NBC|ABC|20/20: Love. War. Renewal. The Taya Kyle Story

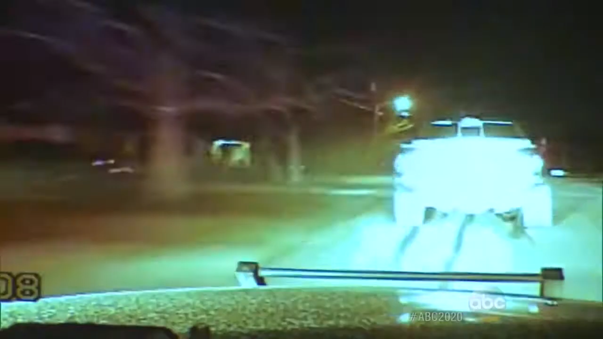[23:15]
then unexpectedly Ralph takes off leading police on a high-speed chase